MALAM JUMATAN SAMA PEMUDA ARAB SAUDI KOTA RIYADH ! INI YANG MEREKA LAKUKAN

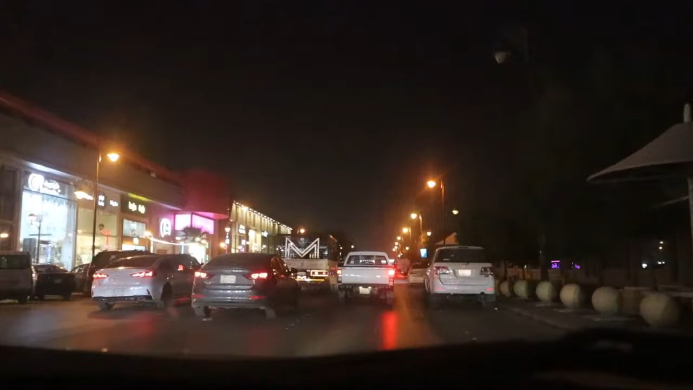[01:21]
Tadi guys kita sekarang di kota Riyadh ya, kita jalan-jalan malam ini